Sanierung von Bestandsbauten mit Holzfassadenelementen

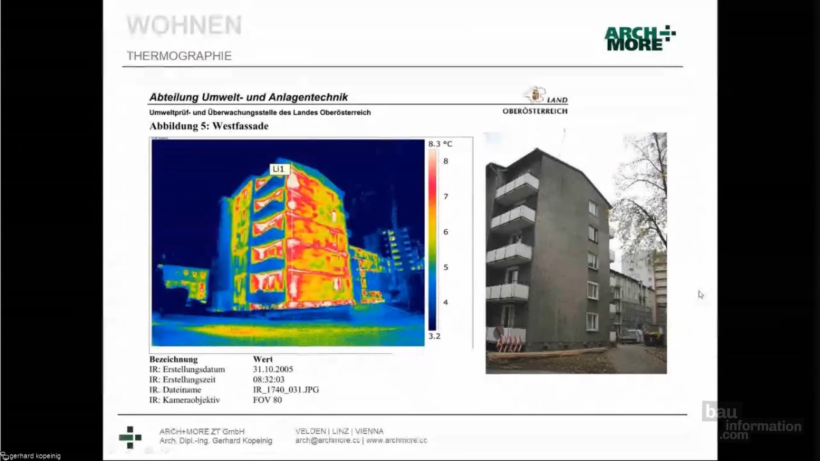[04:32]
On screen: scale top 8.3°C
Wir haben hier wirklich mit schlechtem Bauzustand zu tun gehabt. Schlacke ist ja Abfallprodukt aus der Stahlproduktion, hat man in den Nachkriegsjahren für den Hochbau, Wohnbau verwendet. Hier sehen Sie schon ein Bild aus der Bauphase, Sie dunkelblau, eben die gedämmte Fassade, hier noch mit ein paar Anschlussnotwendigkeiten, deswegen leuchten da noch Punkte raus. Sie sehen schon, die Kontrolle ist auch immer wichtig, und Sie sehen auch noch die unsanierten Teile rot und gelb leuchten.
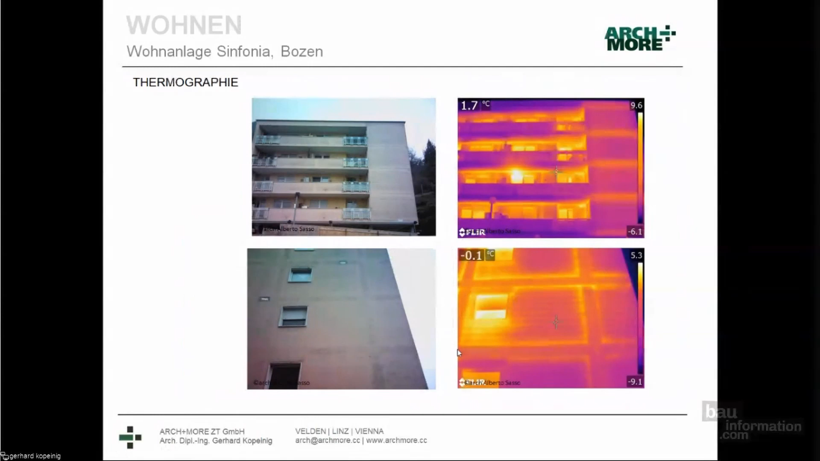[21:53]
Ich glaube, das müssen Sie sich unbedingt merken, hier gut zu analysieren. Sie sehen, dass hier im Hintergrund eine Skelettbauweise ist, die ausgemauert wurde.
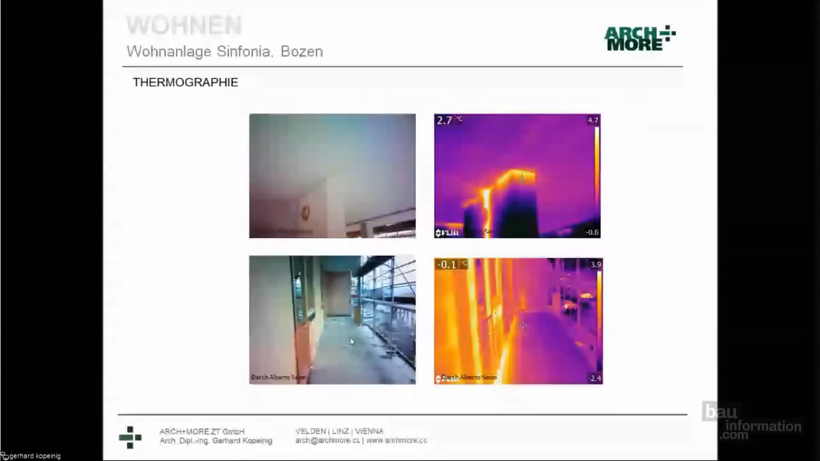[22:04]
Sie sehen hier auch die laufende Kontrolle auf der Baustelle mit einer Wärmebildkamera ist sehr, sehr wertvoll.
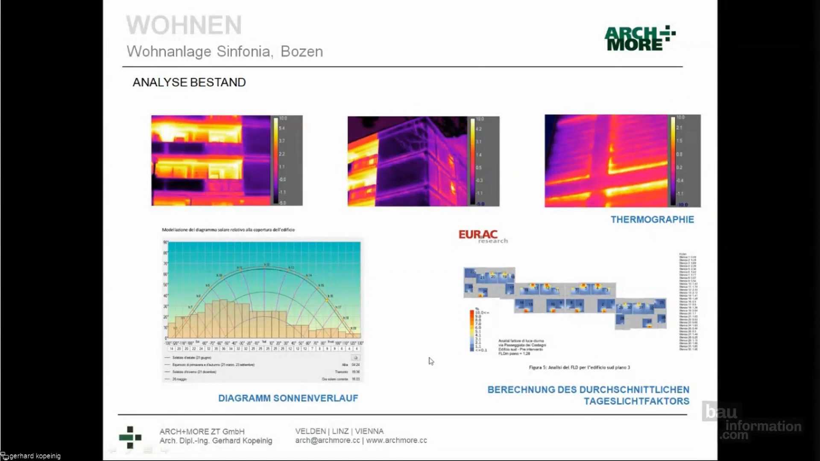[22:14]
Sie sehen hier auch das Sonnenverlaufsdiagramm, was ich früher gesagt habe, ist da die Morgensonne eben sehr, sehr schwierig.